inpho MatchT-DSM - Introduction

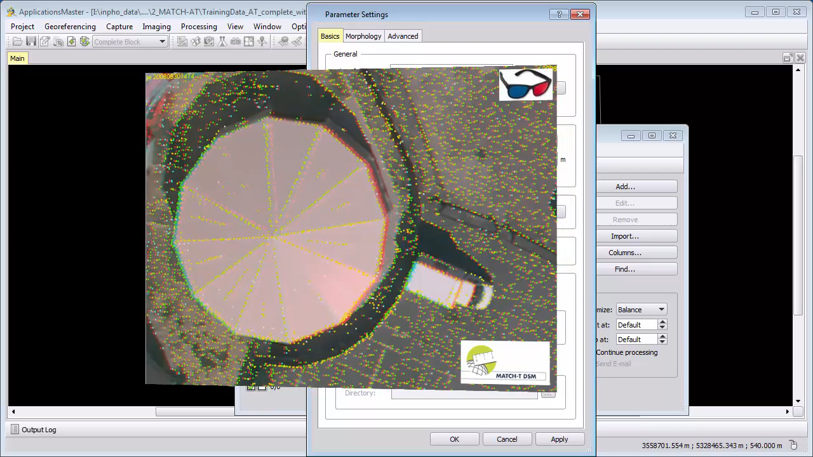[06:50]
And how we generate from it the final DTM with 2 meter in this example.
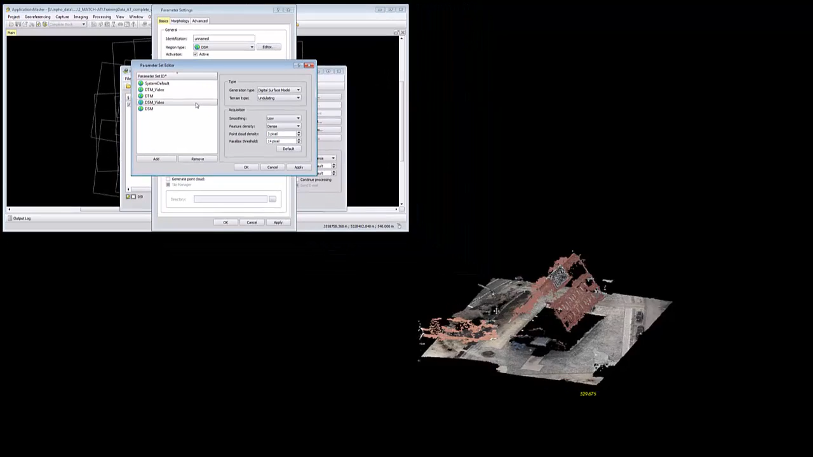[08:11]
And suddenly elevates to the roof or to some man-made objects.
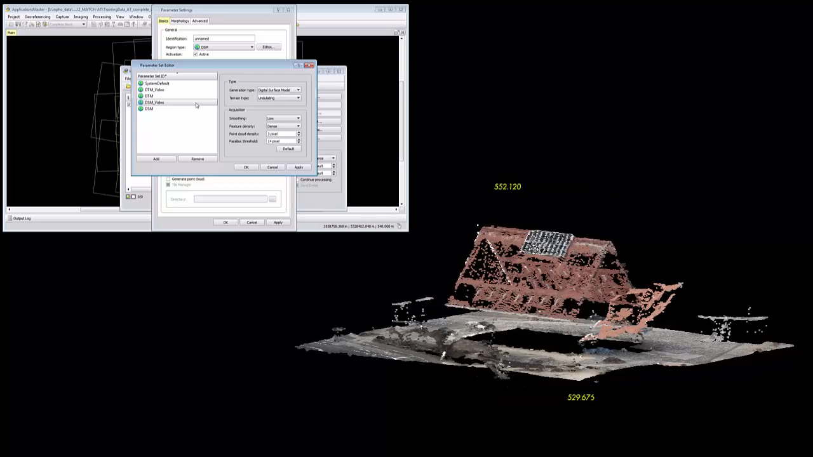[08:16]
In the best case from one pixel to the next pixel.
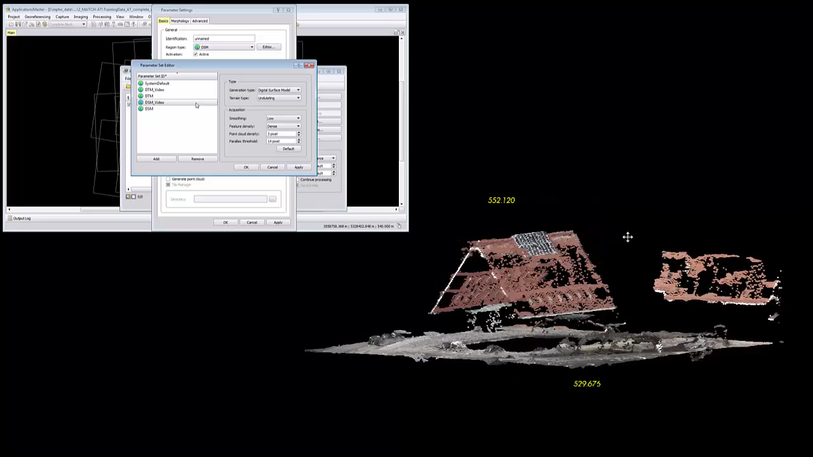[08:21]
A very sharp edge and elevation change in the point cloud. These extreme elevation changes.